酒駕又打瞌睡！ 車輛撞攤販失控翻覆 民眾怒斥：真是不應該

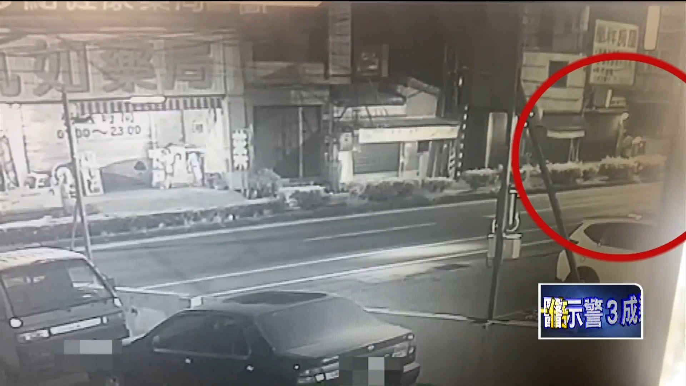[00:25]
自小客车冲撞翻滚180度，转了好几圈之后才停下来，